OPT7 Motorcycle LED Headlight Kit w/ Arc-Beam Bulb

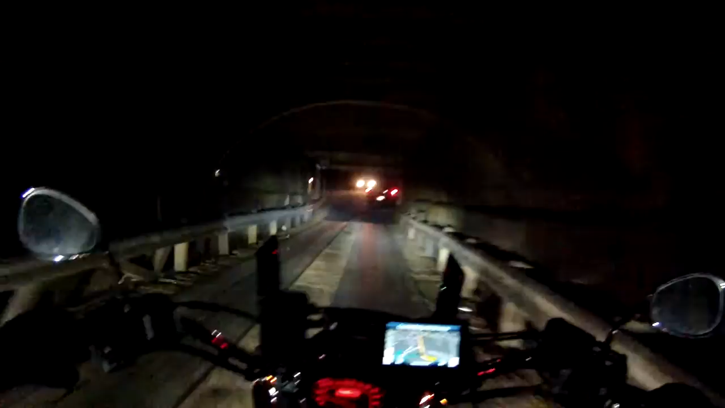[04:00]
but uh you know if it'll stay alive it'll be well worth the money all right well here we are this is one of our one of the little roads I really really like I'm gonna flip it over to high see if it makes any difference uh for the filming I don't know it still might be too bright there you go that's pretty pretty decent that's doing a real good job of lighting up everything um so uh
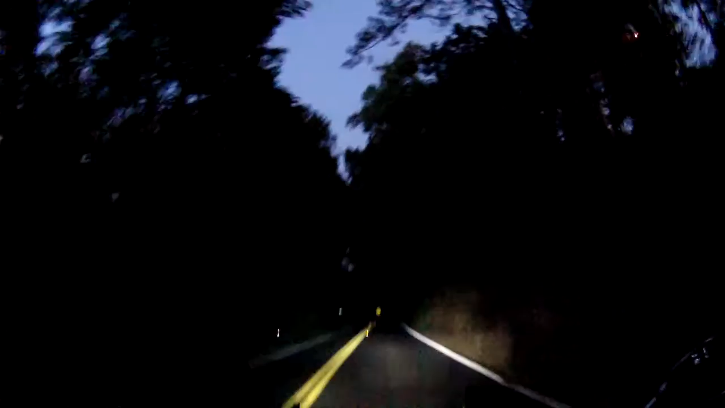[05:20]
trees here and the sky is getting a little bit darker but it's still not completely black yet but uh I'm afraid that's about as dark as it's going to be to give this headlight a shot see how it's doing
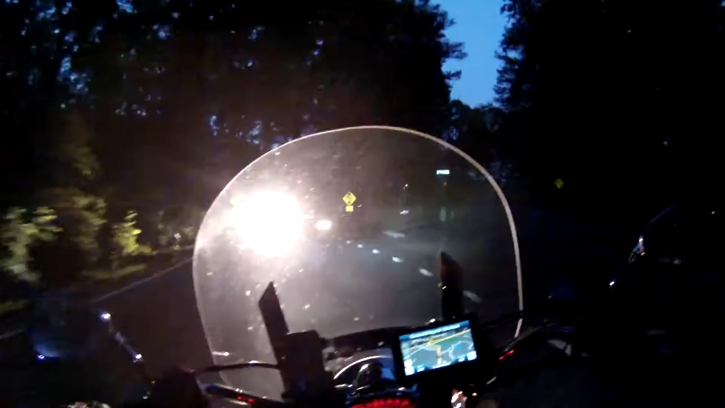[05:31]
on low it seems to do real well it lights up the road in front of me real good gives me a little bit on either side on high it brightens up a little more on either side as well but I'm hoping I can get through the bridge here after this car and we'll we'll put her on high beam and see how she does
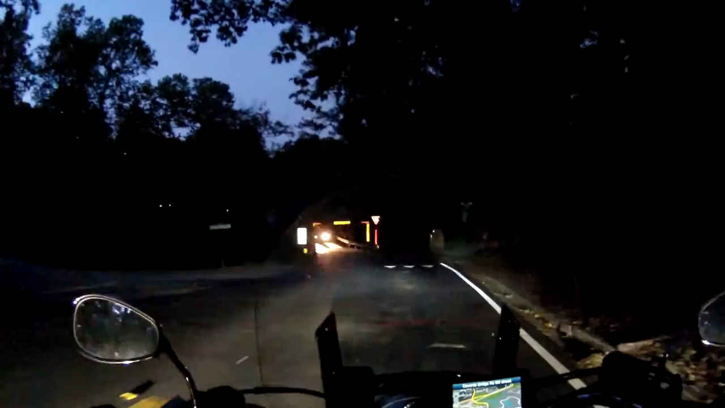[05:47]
inside the darkness of the bridge all right here we go see
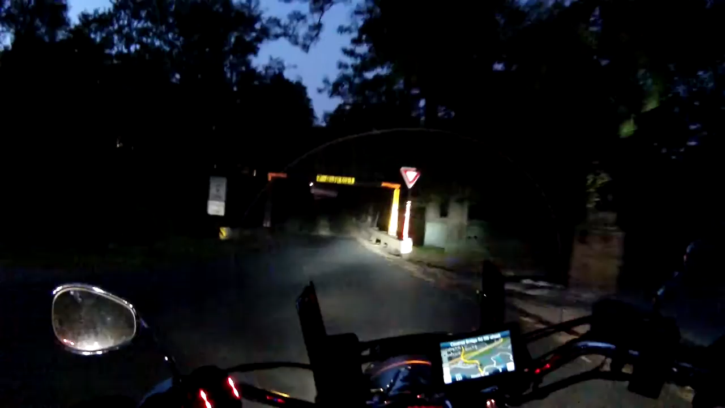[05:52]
how it goes yeah how do you like that boy it sure looks good to me hope it looks good on the camera
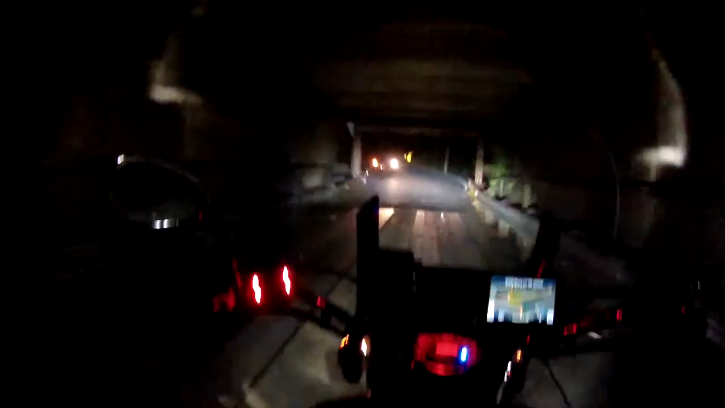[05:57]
all righty and I just blinded that guy big time it's all right
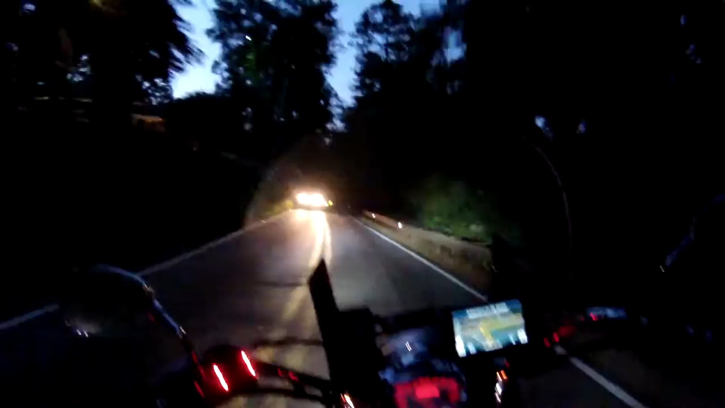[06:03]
okay okay well uh I highly recommend this light so far uh I'll let you know if it uh if it craps out on me too soon I'll let you know in another video or I'll make a note on this one but uh right now so far everything is good okay I have to wait on that car this guy's gonna stop for me that's nice